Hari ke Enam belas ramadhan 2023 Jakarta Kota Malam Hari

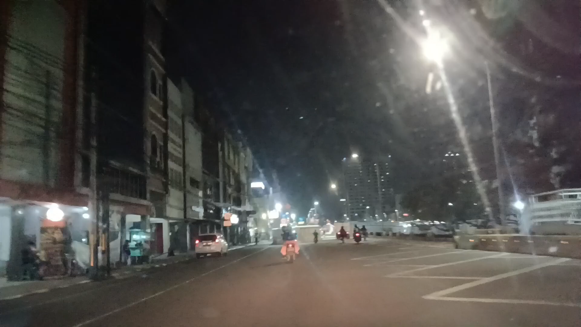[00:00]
Oke, Assalamualaikum warahmatullahi wabarakatuh Selamat malam, lagi di jam malam Kali ini ada di Jakarta Barat Tempat jadi Harmony Ini lagi pembangunan,
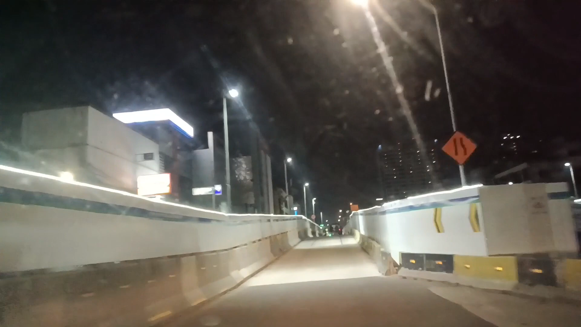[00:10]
belum selesai Ini kita lewat jalur dibikinin Buat pembangunan proyek
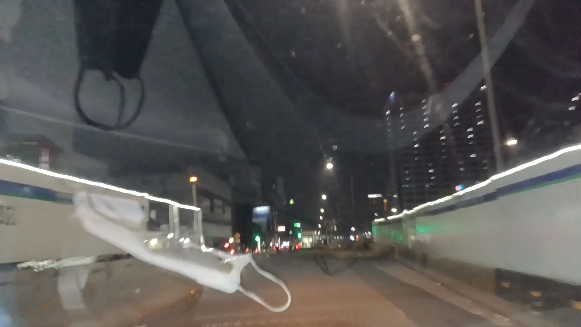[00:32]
Kita mau belajar malam di Ramadhan ke-16 Di tahun 2023
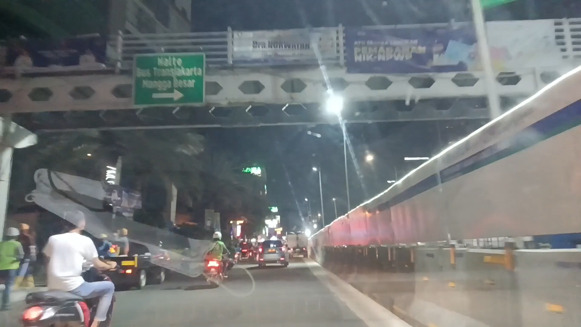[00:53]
Proyeknya masih lumayan lama Aku mau cek malam,
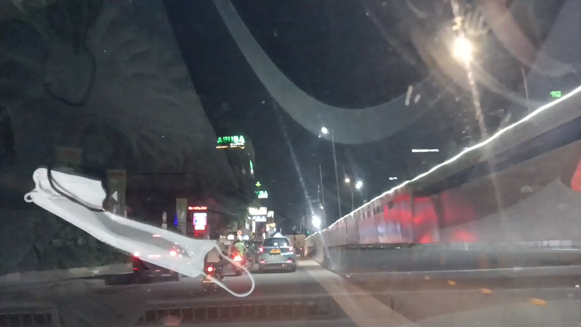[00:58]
kondisi malam ya Ini di jam jenis hari ya Mau-mau jam malam
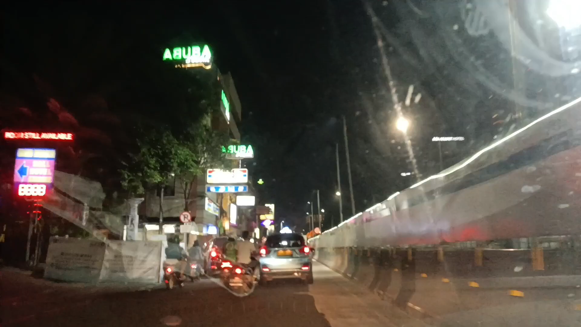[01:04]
Hmm, ini jalannya Dibikin panah gitu, aku notus aja
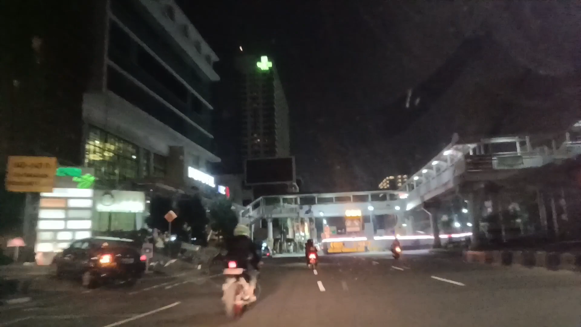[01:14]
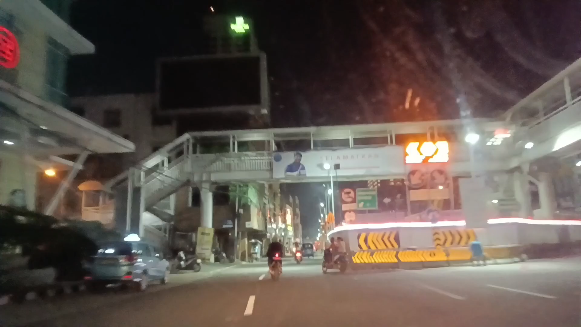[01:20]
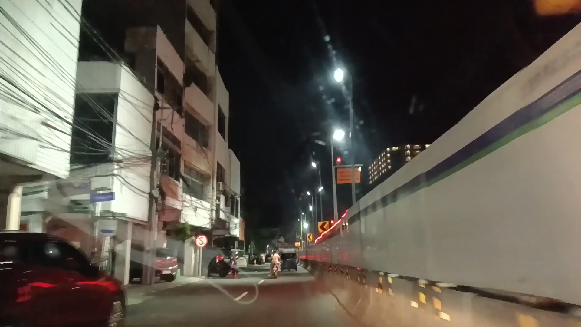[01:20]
Ini jalannya menyempit Ini kalau siang, macet banget kayaknya
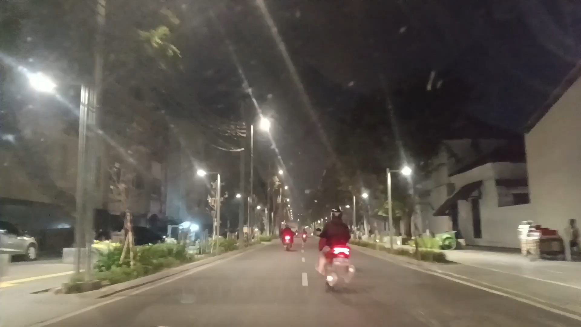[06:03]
yang foto-foto tuh ternyata malemnya, malemnya asik juga di gerda kota banyak pesona-pesona lampu
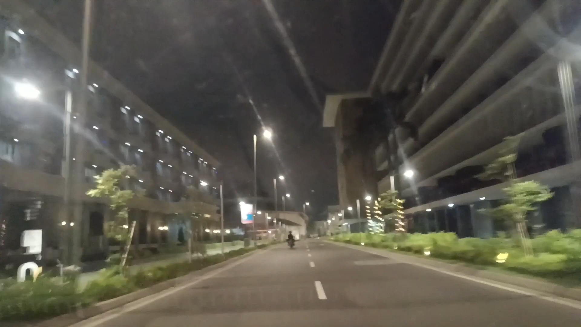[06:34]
ini buat spot-spot-foto juga biasanya tuh ada siang ya di malem juga foto-foto nih
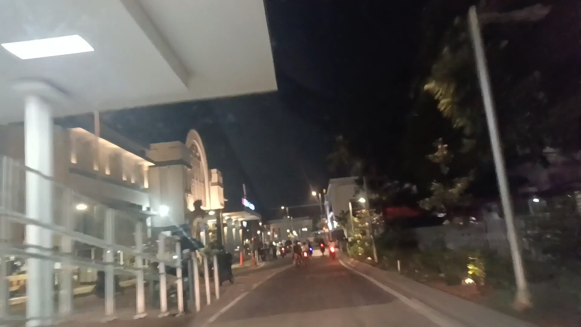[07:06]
lagi dibangun-bangun jadi diputer-puter ini sampai di stasiun Jakarta kota
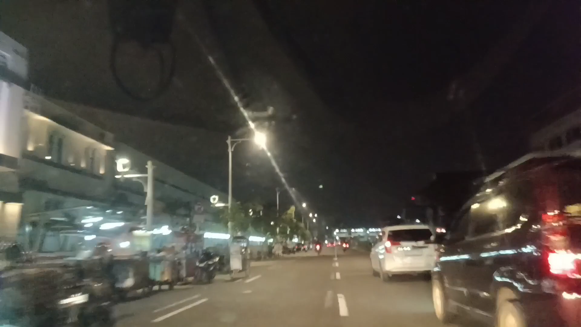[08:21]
ini kemarin nih, buka syuting itu lah yang apa yang malam sehatan 2 yang tau kan yang di haltunya nah disini nih oh disini ya di lokasi ini nih ini kalau mau beli duren banyak nih di
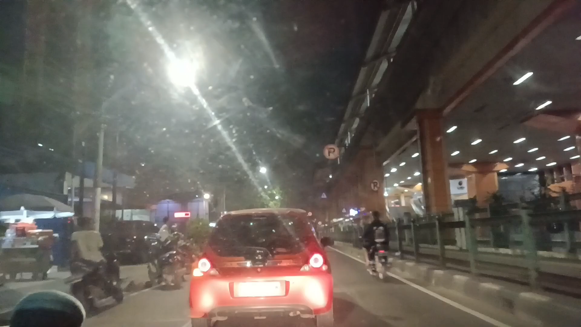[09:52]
ini kondisi malam hari ya di di pinggiran stasiun Manga Besar
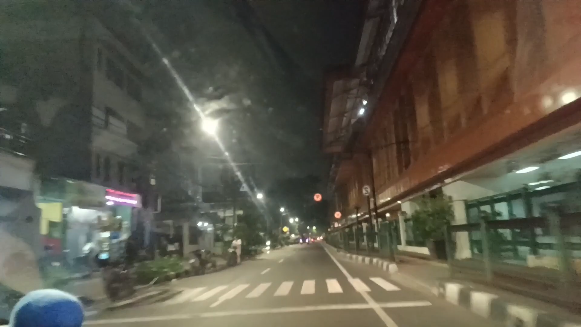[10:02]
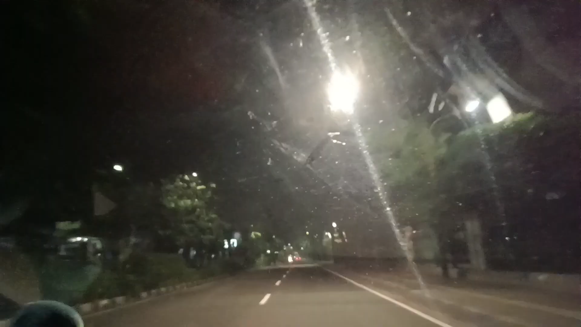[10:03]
ini sepi ya di jalan ini
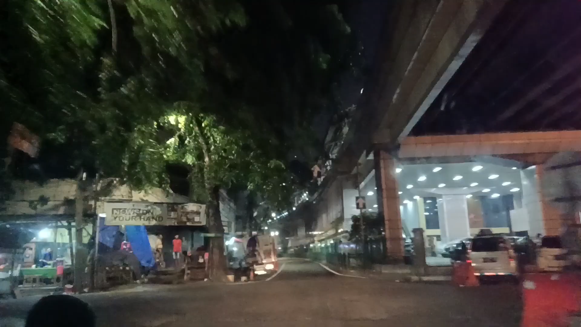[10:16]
penypertigaan
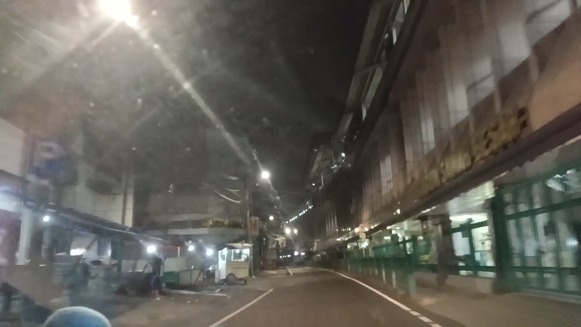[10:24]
masuk stasiun saw besar di pinggirannya kosong sepi mungkin pada nunggu sahur
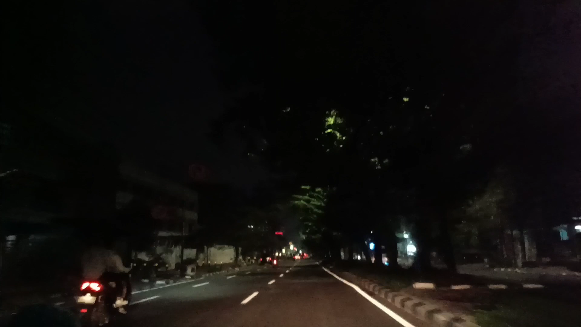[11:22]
Oke kalo ke kiri ke Kemayoran Lurus ke 10 Senen Lantar ke 10 Senen aja Udah terlalu, tapi terlalu kena pelang Ini postek Senen aman ya Kedali Kosong Oke sampe stasiun Senen Ini kosong Ini kosong Di
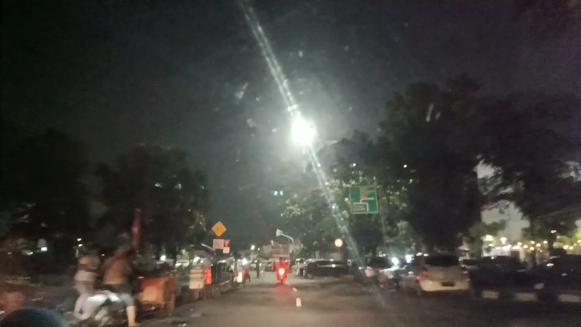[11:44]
Banyak-banyak grab tuh atau Yang berparkir